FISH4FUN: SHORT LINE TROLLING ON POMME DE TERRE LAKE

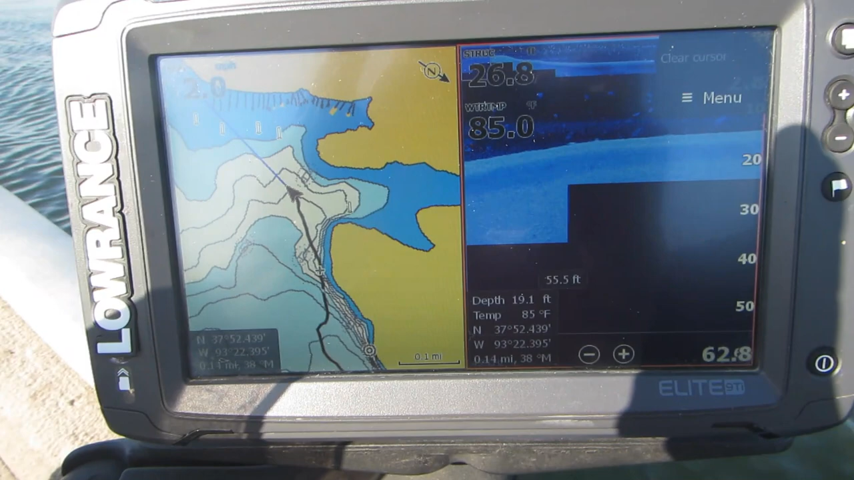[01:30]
I don't have a lot of time this morning so instead of trying to find fish I'm going to go fish a point and kind of a secondary point that's about 300 yards offshore because I've caught fish there before
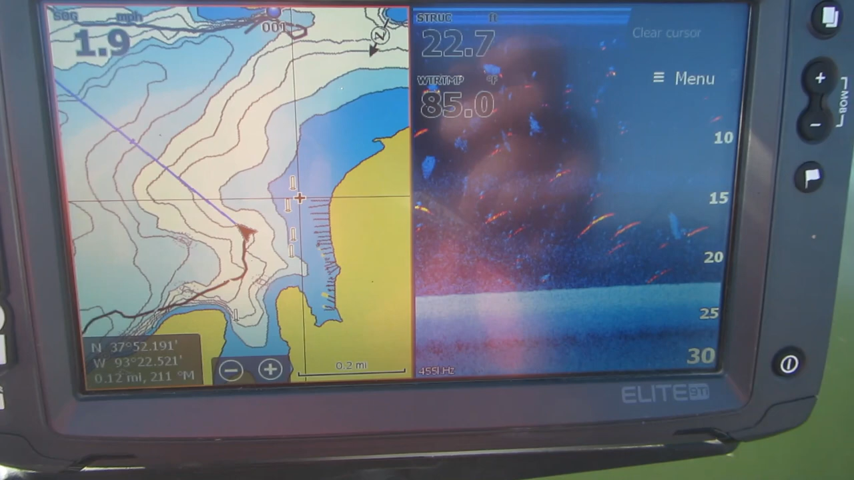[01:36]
On screen: water 85.0°F, speed 1.9 mph
I'm approaching the point now you can see it there on the unit and above it you'll see kind of a secondary
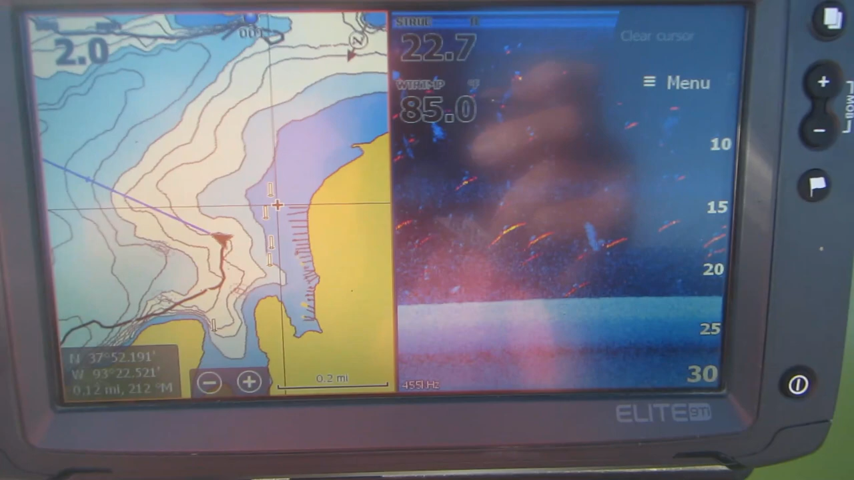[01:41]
point and I've had some real good luck here before it's on the right side of my trolling zone in about 15 foot of water where the white area is
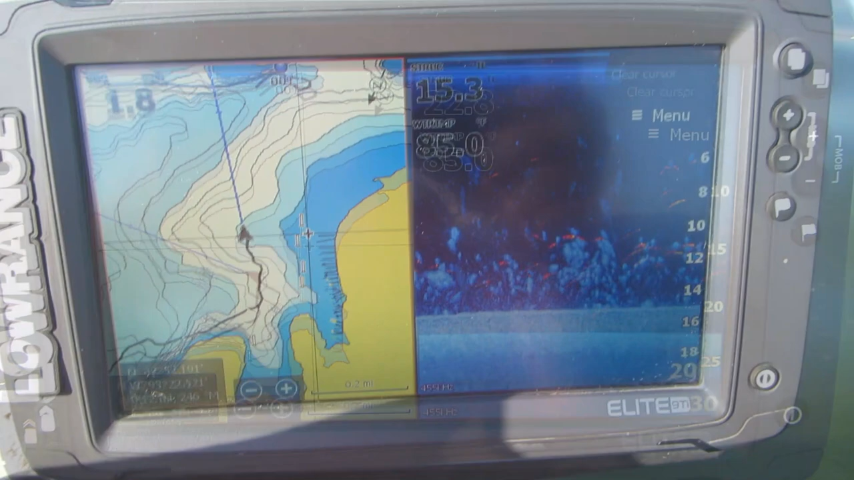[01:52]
as you can see the fish are sure enough there I'm not quite sure what's there it looks like maybe a mixture of crappie and white bass and
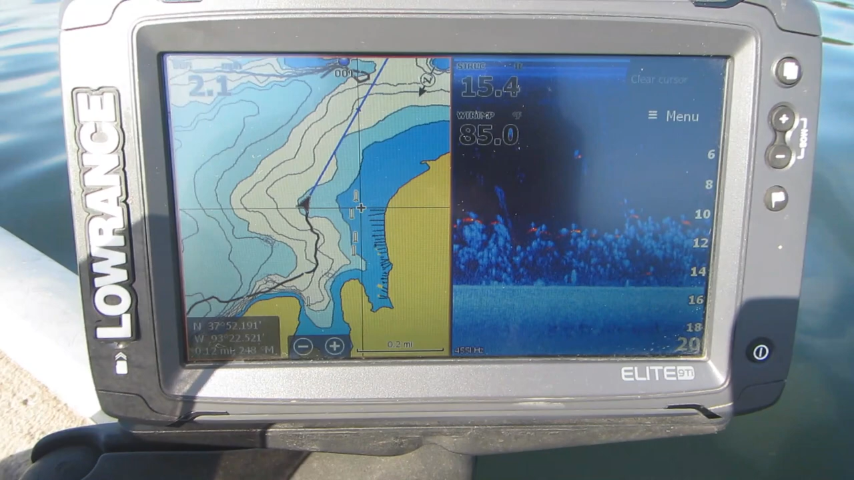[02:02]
maybe some bait fish and the orange marks that you see are rough fish of some time like buffalo or catfish as
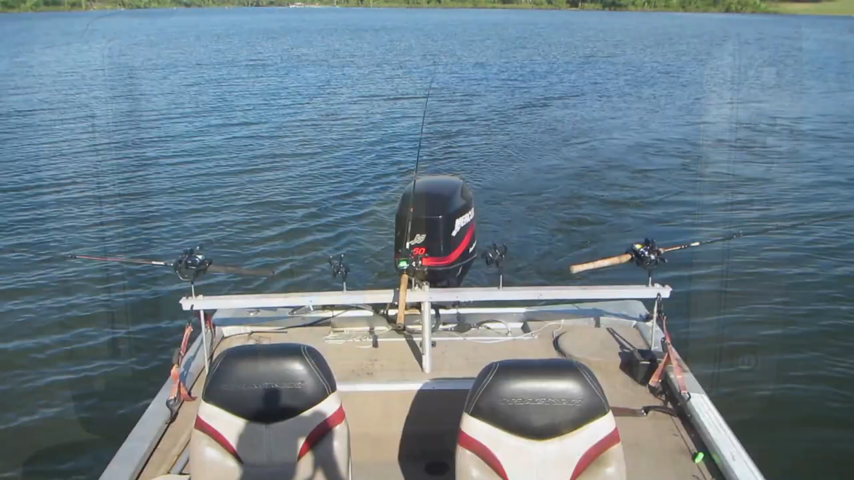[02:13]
you see I've set up three rods and I'm going to turn around and crawl back across this first point and see what I can catch I
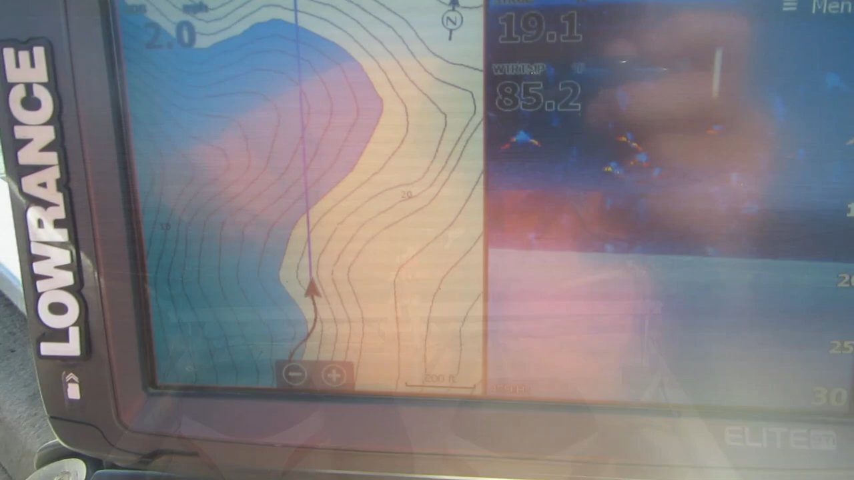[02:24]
deleted all of my old trails and zoomed in so I can be more precise with my fishing
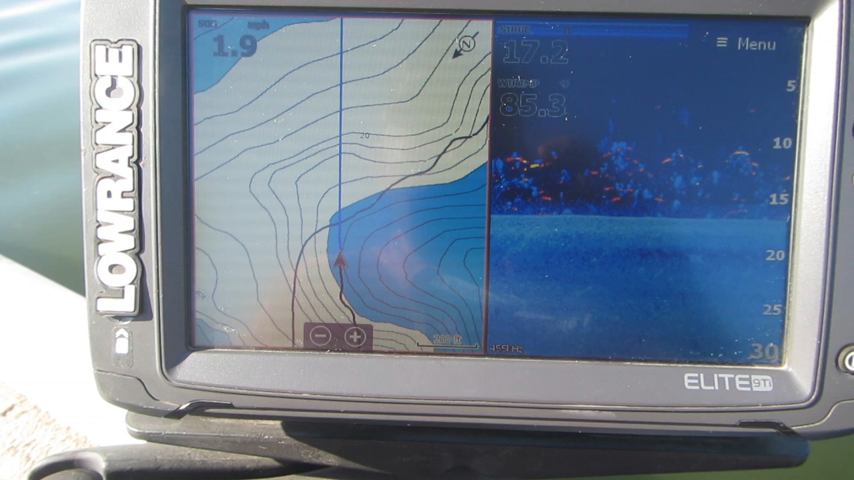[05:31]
out in the middle of the lake and I have found fish on and between both of these points. So at this point we have turned around and we're going to go back over these points again and try to show you where the fish are and see if we can catch some more of them.
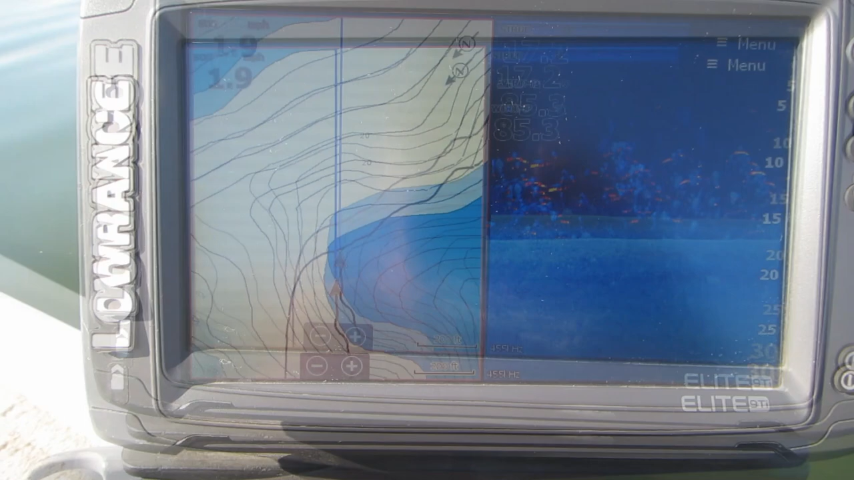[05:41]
As we move along across the first one of these points, you can see the fish that are on that point. We found no fish before we got to the point. We also found fish between this point and the next point that's coming up
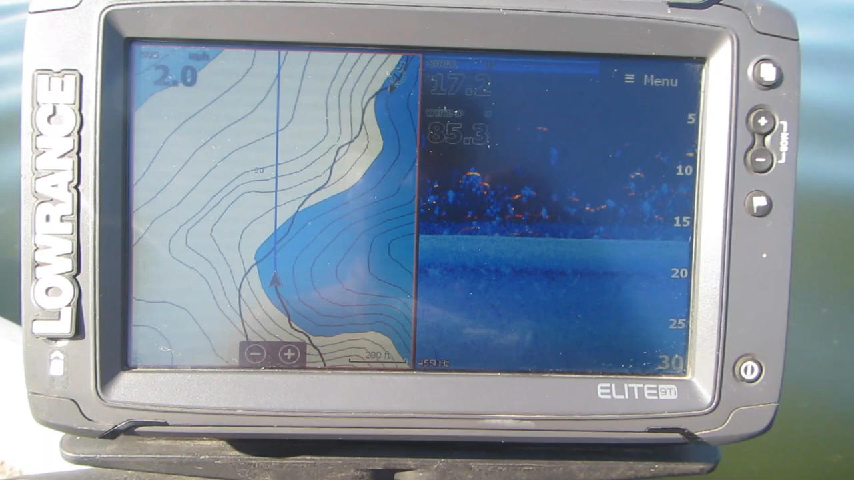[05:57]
and we found fish between them.
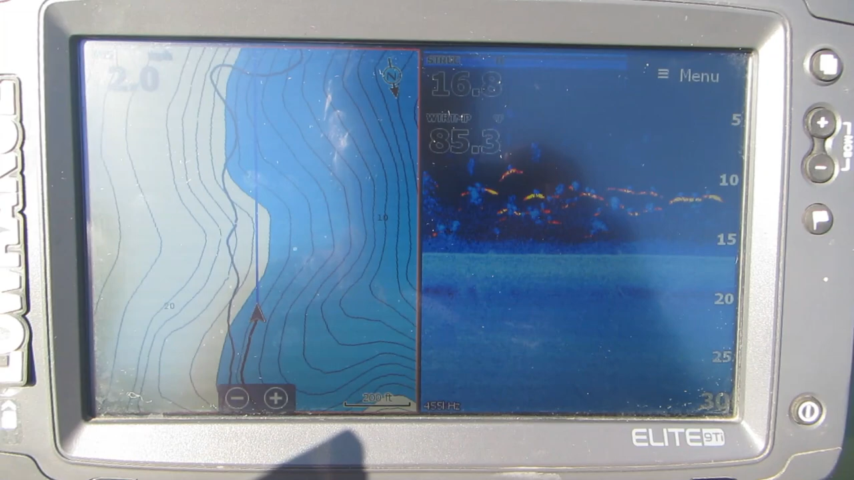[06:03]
But we found few fish above the upper point. This is not uncommon. Fish usually find a specific area and collect there in
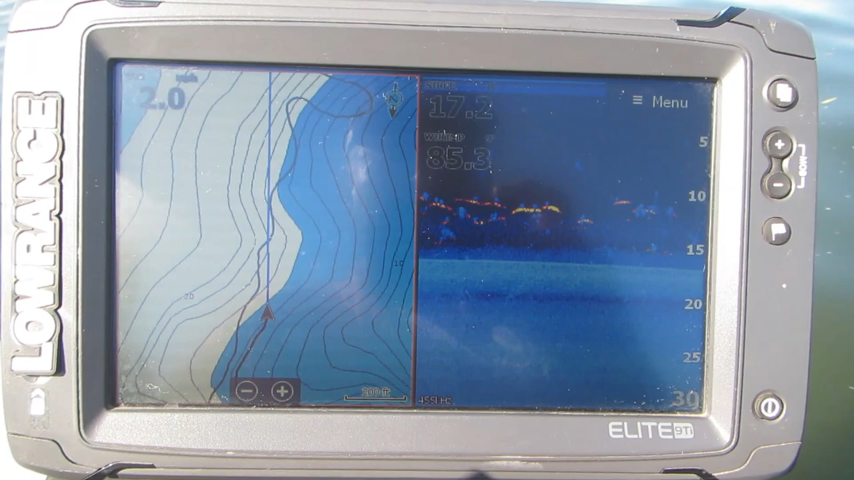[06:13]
groups offshore and that's what we're trying to do is catch these fish.